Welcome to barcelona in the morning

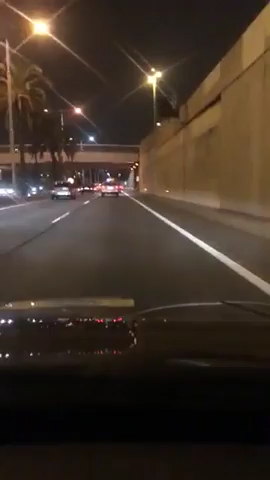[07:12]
Go guys, another traffic jam. Welcome to Barcelona at 6:30 in the morning, and as we all say, shine on.